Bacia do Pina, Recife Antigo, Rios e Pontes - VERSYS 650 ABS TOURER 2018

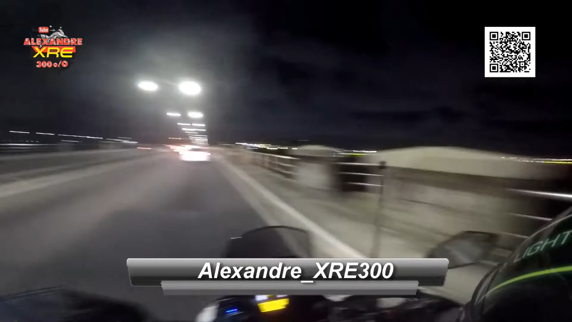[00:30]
Estamos aqui em Recife, cruzando a Bacia do Pina. Ali está o shopping Rio Mar.
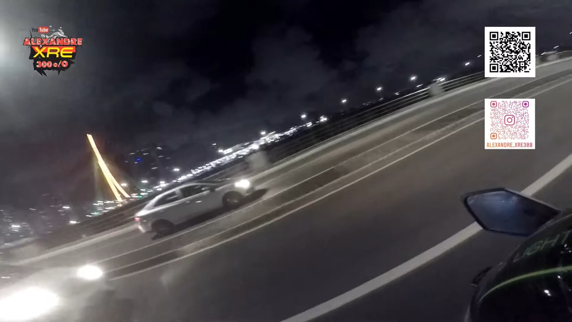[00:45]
E cuidado no carro da frente que está freando.
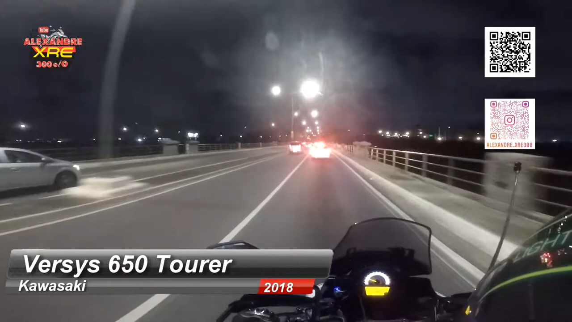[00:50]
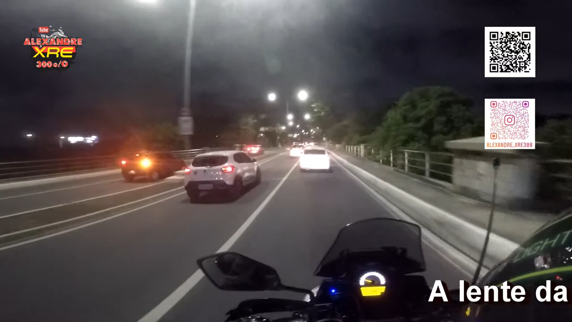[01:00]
Tem um radar de 60 e é 40 nos domingos e feriados, porque tem circulação de bicicletas aqui. É criada uma ciclofaixa.
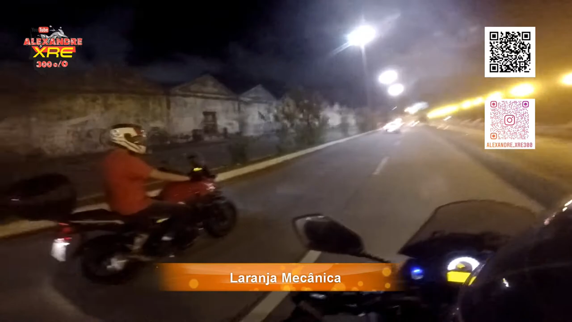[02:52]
Show de bola, velho. Eu acho que ele não escutou. Ele conhece mais por aqui, mas vamos lá. A gente se perder, a gente se acha. Forte 5 pontas, que na verdade tem 4 no momento.
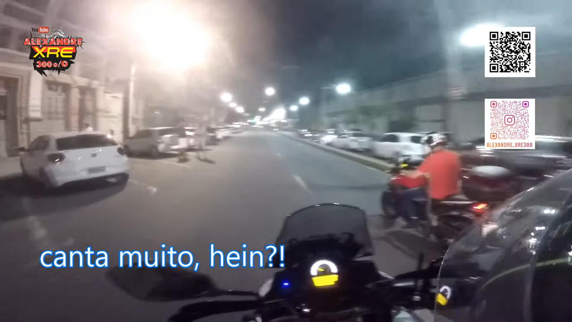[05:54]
Mangue, mangue. Mangue, mangue. É o Cais do Sertão, esse prédio aí, à direita, é um museu. Olha, esportiva.
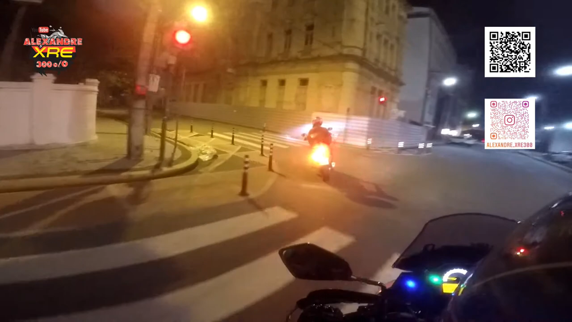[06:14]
Aqui é a Praça do Arsenal. Sempre tem encontro de veículos antigos aqui.
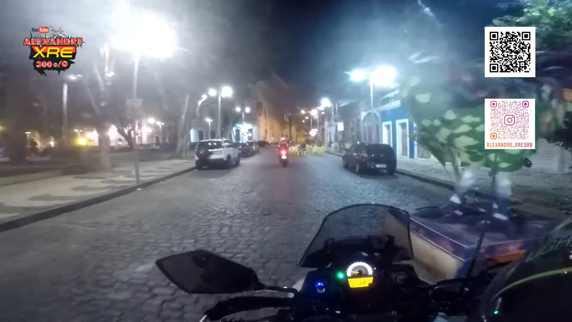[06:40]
Se liga nas paradas. A arquitetura aqui muito bonita, os prédios antigos.
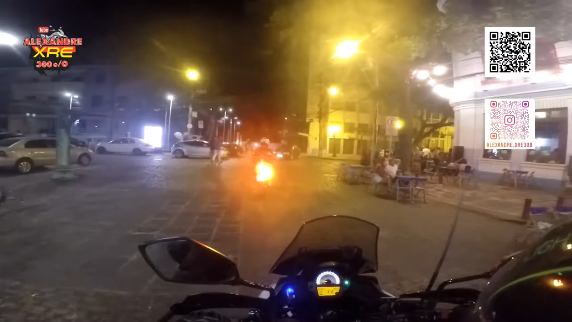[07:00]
Nós. Vê que lugar bacana. Show de bola, meu velho. Dá uma foto massa. Vai encostar, hein? É porque eu vi que tá certo ligado o tempo todo. Eu tive... Ah, não foi a curva lá atrás.
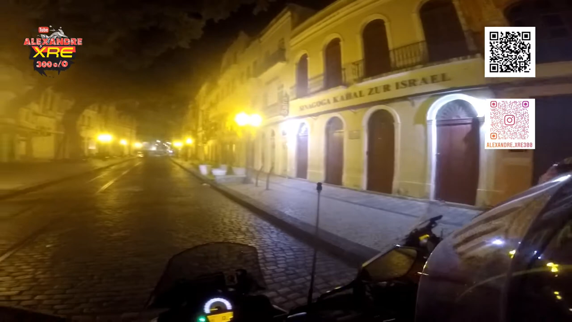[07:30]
Ah, eu queria parar um pouquinho, beleza. Ah, tranquilo. Bora, bora. Aqui é a sinagoga. Primeira.
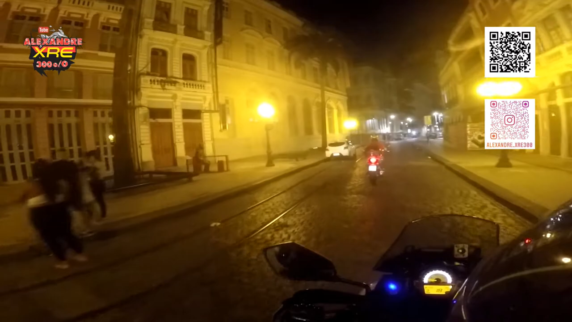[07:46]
Mandei o Pedro ir na frente porque ele conhece mais os caminhos que ele trabalhava aqui. Ah, isso aqui é. Tá na palma da mão dele.
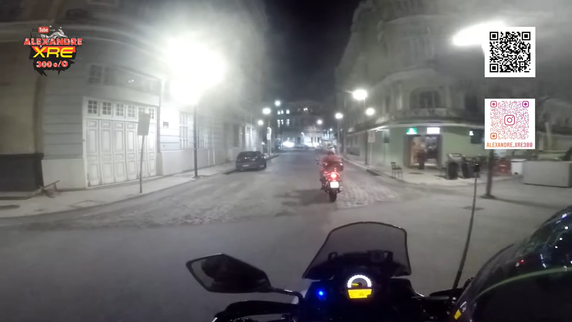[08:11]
Tem uma musiquinha tocando, é o alarme aqui no meu celular. Me avisando dos horários.
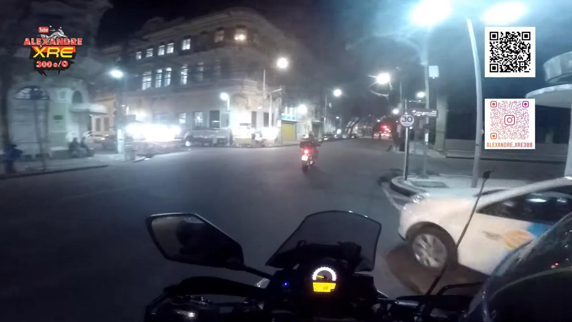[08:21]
Que é 30 km por hora, meu velho. O motivo de ter limite 30 km por hora aqui, tem radar, viu? É porque a circulação de pessoas aqui é muito grande. De bicicleta, com patins, a pé.
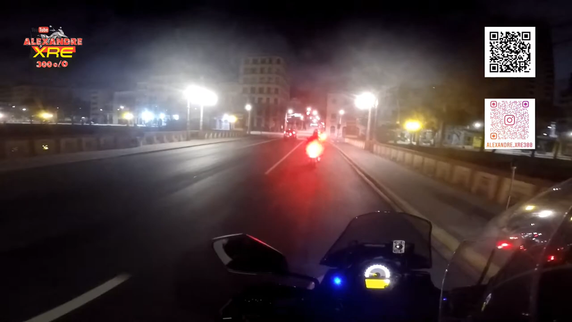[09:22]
Eu já andei por aqui a pé à noite, é bonito demais.
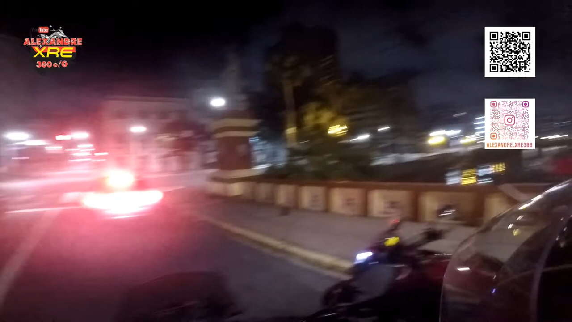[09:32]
Deu? Deu, deu. Porque aqui é a Rua da Aurora, né? Aqui não. Ó, a bugada aí. É a outra. Aí pode pegar aqui e pegar a Rua da Aurora lá, mas não sei. Ou então pode ir direto aí também.
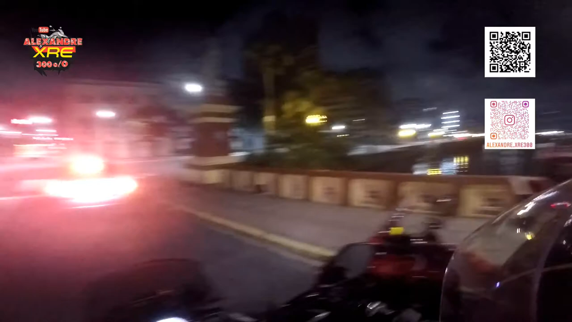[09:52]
Vamos por aqui. Vou direto aqui também, sai no começo da Rua da Aurora. É, mas aqui a gente vai beirando o rio e ver a. Que é bonito aqui, esse o cais aqui, né? Ei, tomara que o alarme não tenha direitos autorais pra sair no YouTube.
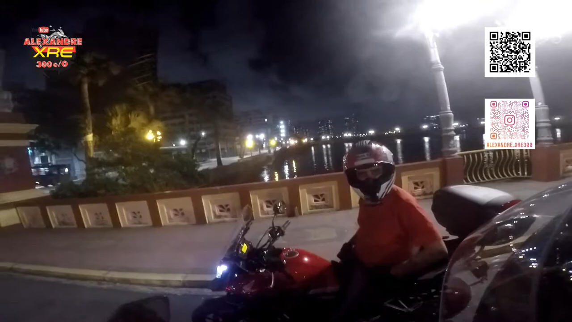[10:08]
Eu confundi, a Rua da Aurora tá bem lá pra frente.
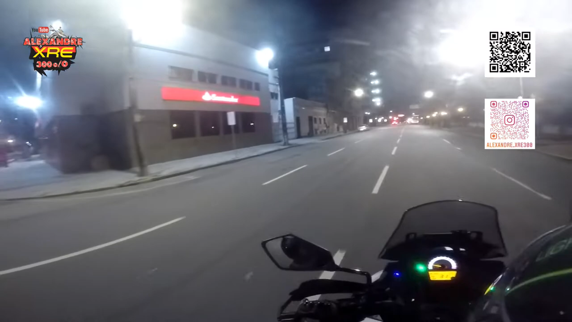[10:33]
moradores de rua. Ah, tá fechado. Porque ali é o palácio do governo, aí essa hora é fechado. Essa praça aqui é muito bonita, cara. Muito bonita.
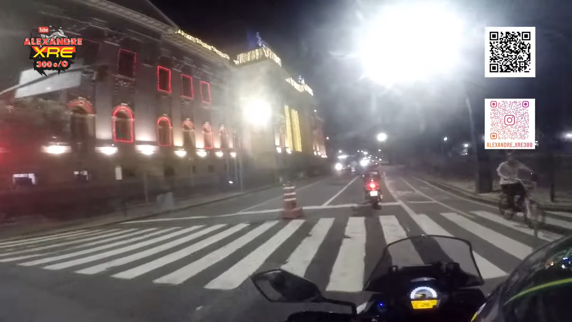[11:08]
Eita, ficou massa aqui, ó.
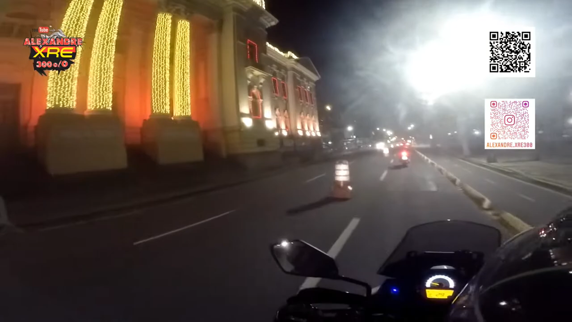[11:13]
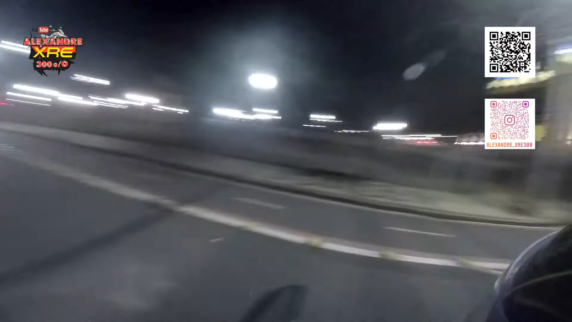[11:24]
Aí o palácio do Campo das Princesas, todo iluminado. E aí na frente o Laranja Mecânica, meu guia. Olha aí, que bonito, cara.
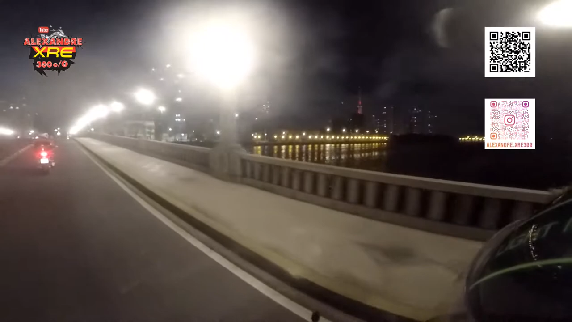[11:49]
Show de bola, meu velho.